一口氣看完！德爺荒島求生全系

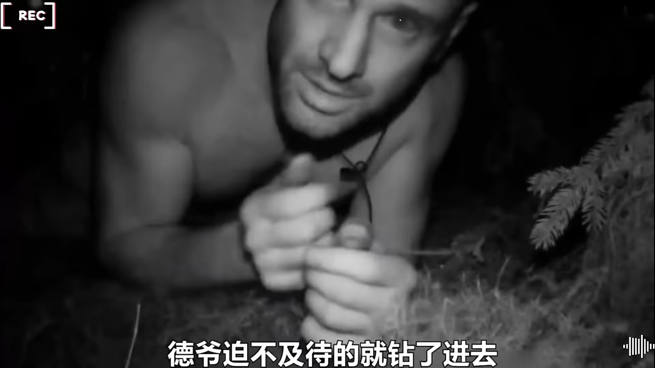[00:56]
好家伙这野生床垫真不是一般的冷潮湿的地面冻得德爷瑟瑟发抖扛不住根本扛不住
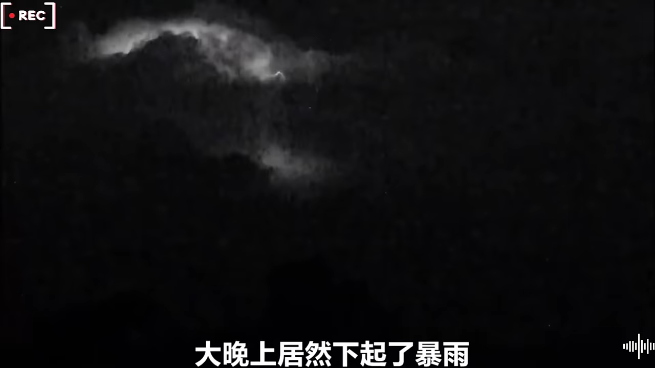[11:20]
大晚上居然下起了暴
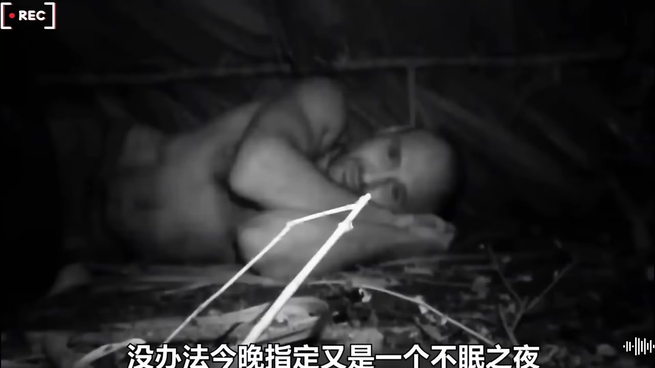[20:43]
没办法今晚指定又是一个不眠之夜由于夜间淋湿了岛为了家中被奶奶的幸福生火当务之急得赶紧升堆营火
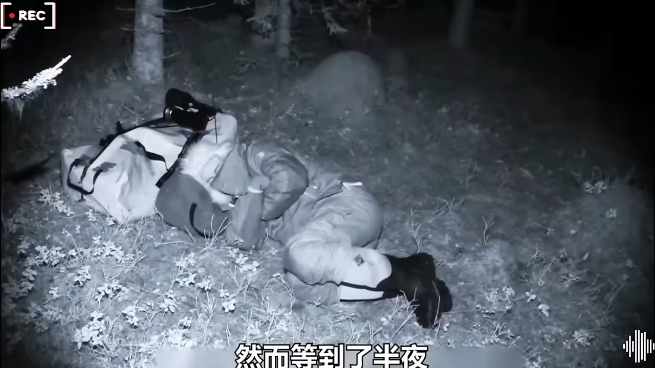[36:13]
然而等到了半夜
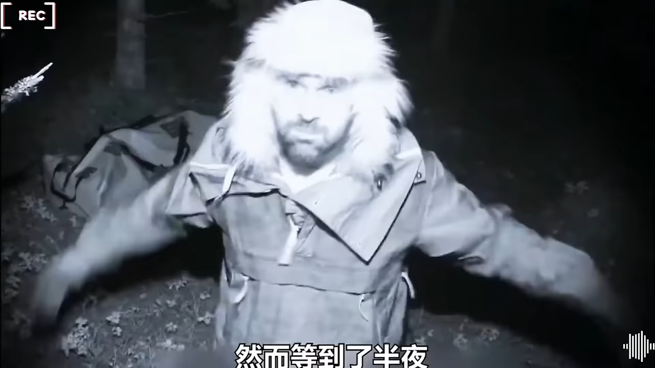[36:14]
地面的气温瞬间降到了几十度这可把德爷冻坏了又是坐俯卧撑又是打组合拳整整一夜都在不停坐着热身运动
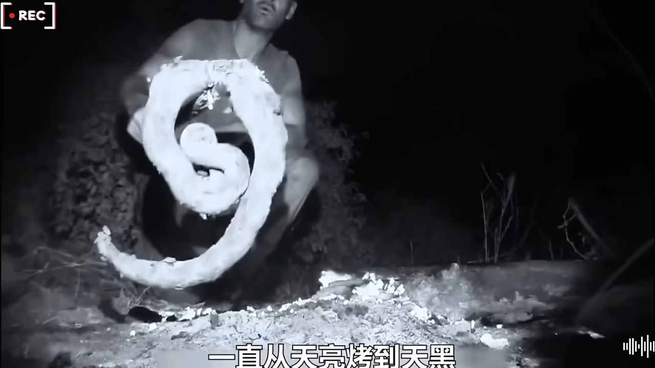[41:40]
鲜美多汁的辣条肉总算出了炉味道尝起来还是那个熟悉的鸡肉一口下去满嘴流油除了捕头全是肉
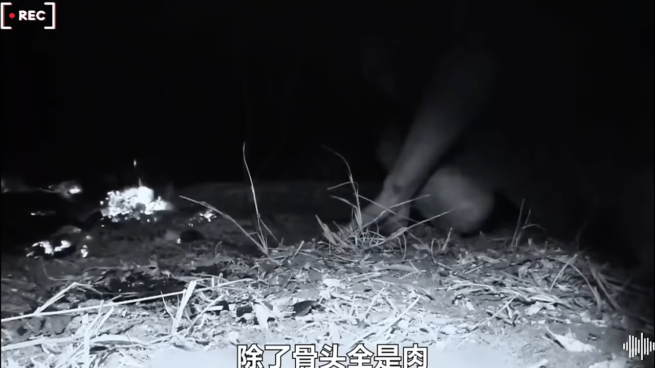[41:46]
吃饱喝足后今晚终于能安心地盘稿隔天一大早德爷又开始了新一轮争成
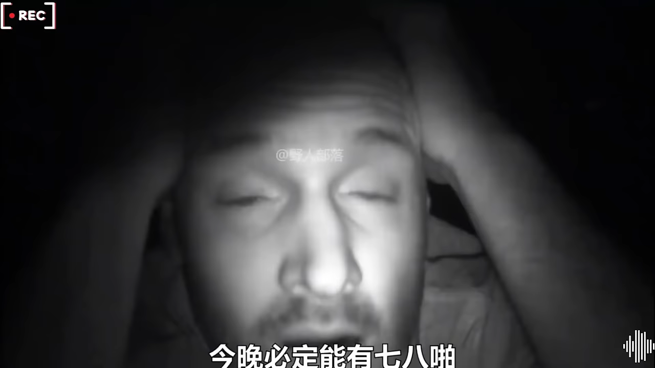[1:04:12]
今晚必定能有七八趴隔天一大早德子又开始了长途跋涉茂密的雨林每走一步都是异常的艰难而且水壶里的谁也已经见底也
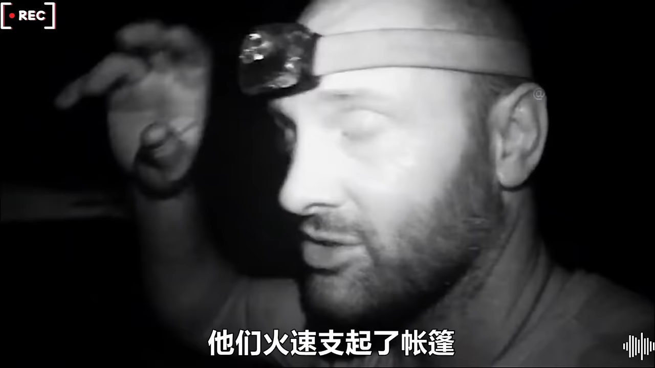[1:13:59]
他们火速支起了帐篷然而这一招并不管四五只猎狗在营地周围疯狂转移这
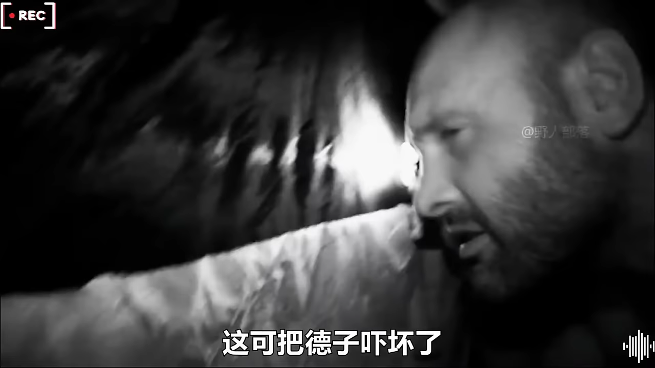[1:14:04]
可把德子吓坏了黑哥见状拿起AK就冲了出来猎狗们也是个损看到
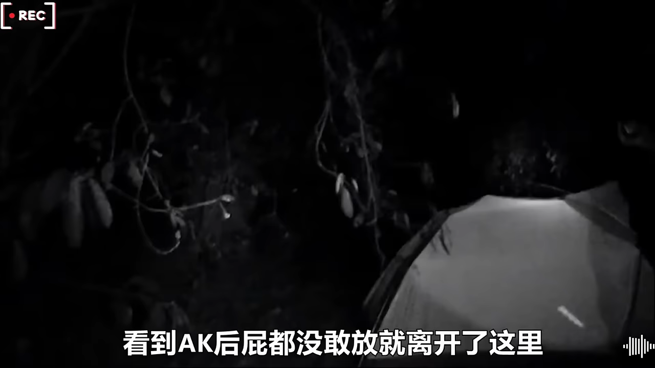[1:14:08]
AK后屁都没敢放就离开了这里
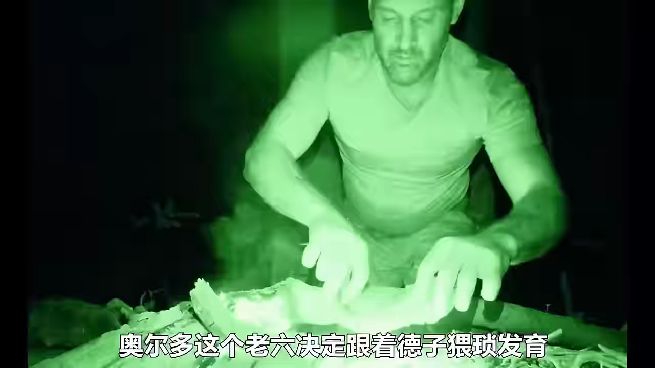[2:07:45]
此时的德大厨已经烹饪起了晚餐
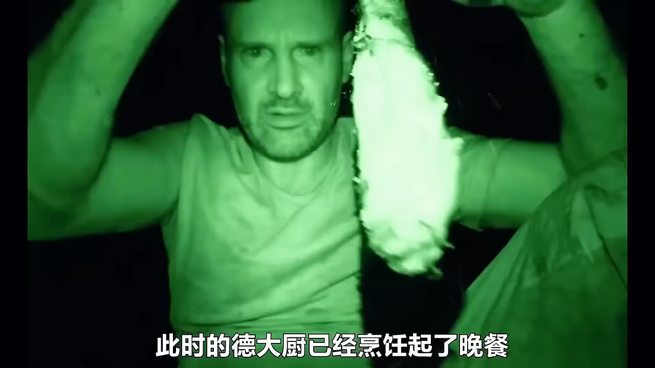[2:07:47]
不宜会里焦外嫩的烤鲜鱼就出了鲜一口下去肉质肥而不柴鲜嫩多汁把一旁偷看的奥尔多是馋的直流哈达子等到第二天德子起身离去奥
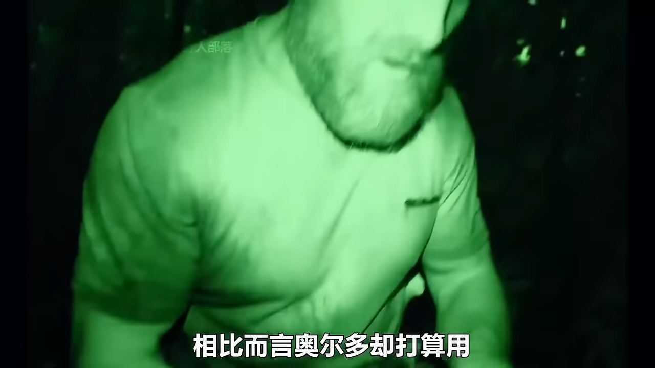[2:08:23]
奥尔多却打算用捡来的木炭生一堆鹰将
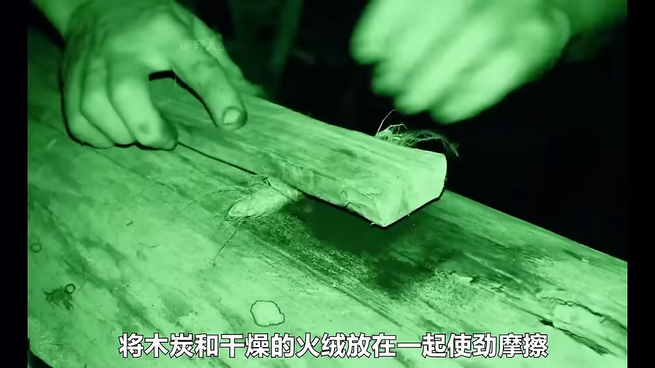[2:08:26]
木炭和干燥的火龙放在一起使劲摩擦
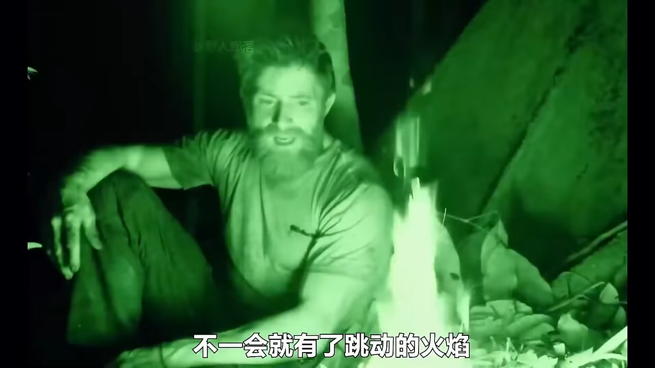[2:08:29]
不一会就有了跳动的火焰
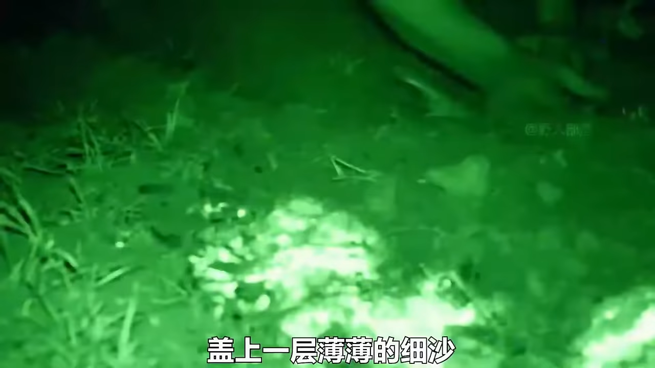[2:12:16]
盖上一层薄薄的细砂
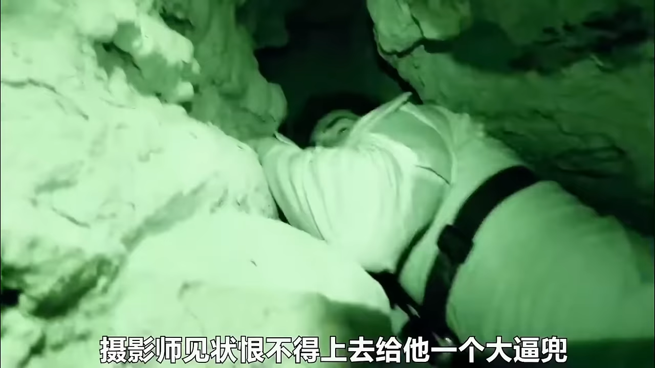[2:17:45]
摄影师见状恨不得上去给他一个大逼洞不一会的功夫他成功走出了洞穴也终于摆脱了整个迷宫地形
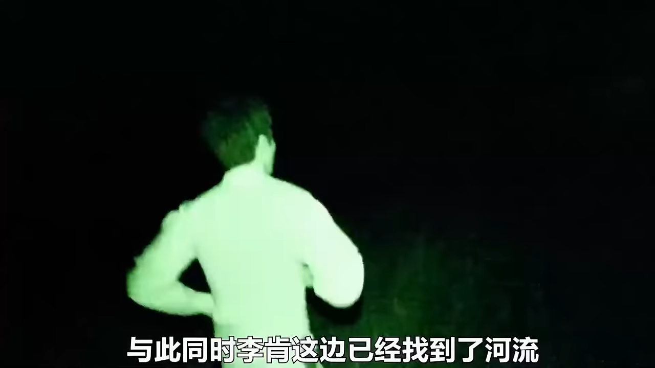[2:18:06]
与此同时李肯这边已经找到了河流
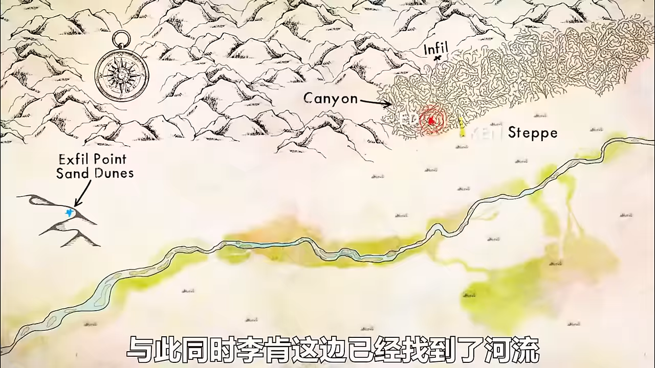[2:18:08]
从进度上来看他已领先德子一大姐
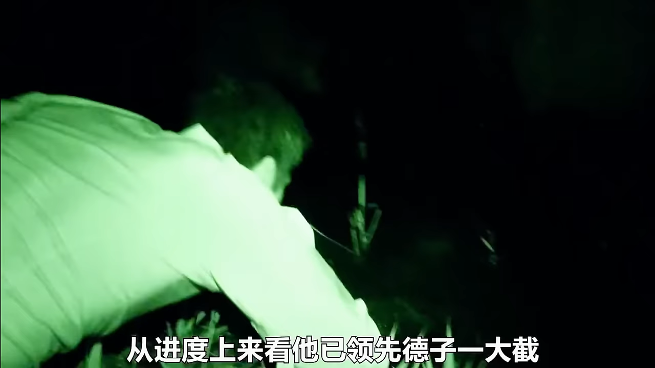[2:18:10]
补充了一丢丢水分他决定在此休整一宿而此时的德子一路上剑步如飞必知从天黑跑到天亮终于来到了一片芦苇地